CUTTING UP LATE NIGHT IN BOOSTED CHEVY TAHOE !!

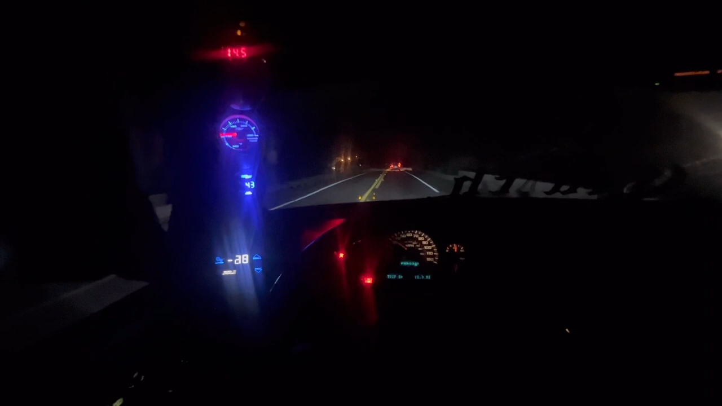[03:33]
But we're going to see if my fan for the trans going to come down. It was at 140. I was letting this transmission work. So we're going to see where it come down to. Yeah, a little bit.